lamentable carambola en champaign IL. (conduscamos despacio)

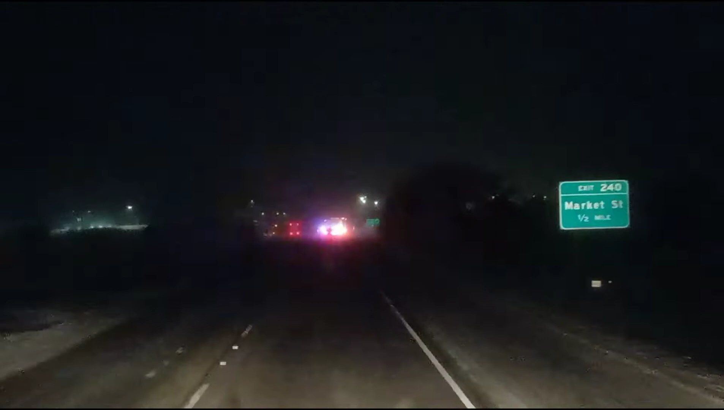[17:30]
10:42. De hecho, ya han pasado varios, gente. Lamentablemente, sí, mira.